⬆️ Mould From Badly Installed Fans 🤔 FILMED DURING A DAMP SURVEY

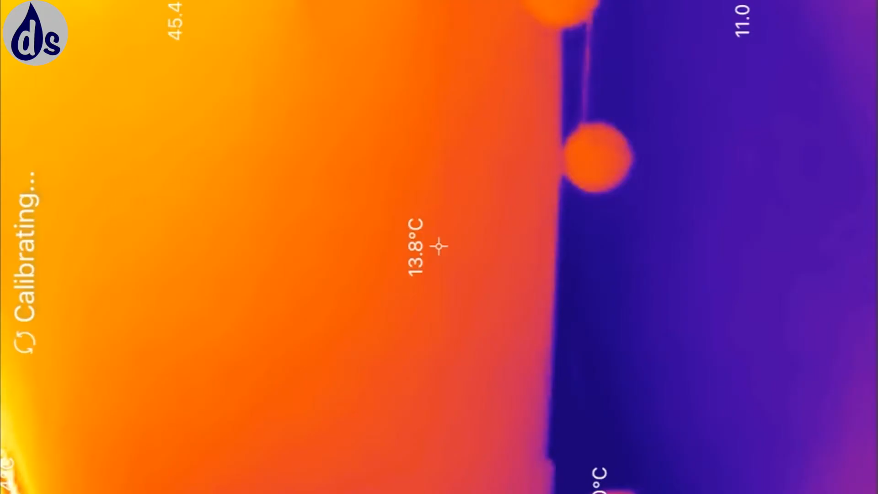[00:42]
On screen: spot 13.8°C
is cold you can see where the cold patches are on the wall the heat loss
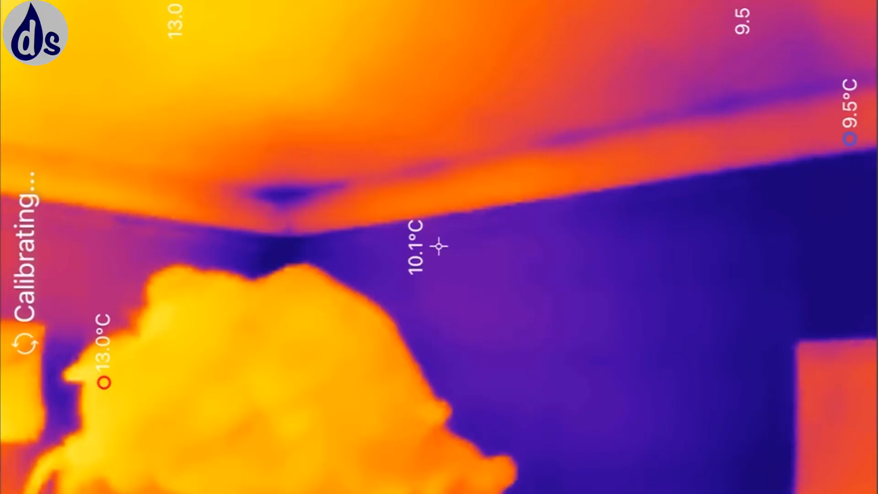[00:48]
On screen: spot 10.1°C, max 13.0°C, min 9.5°C
is in the corner mainly so we're just talking about the mold and the potential for allergies